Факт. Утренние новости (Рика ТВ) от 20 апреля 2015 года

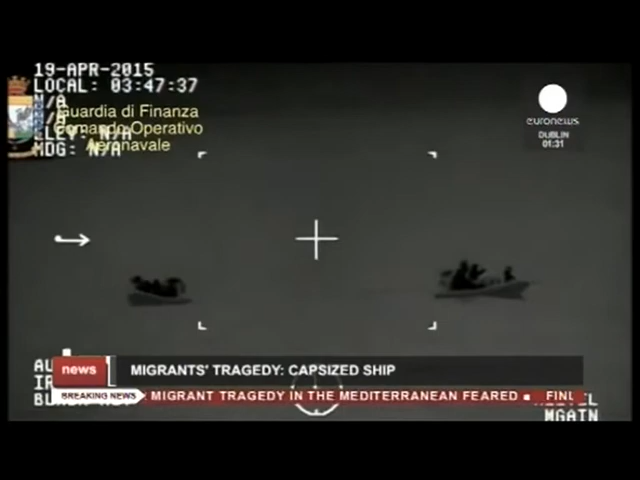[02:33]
Нелегалы на рыбацком судне пытались добраться до итальянского острова Лампедуза.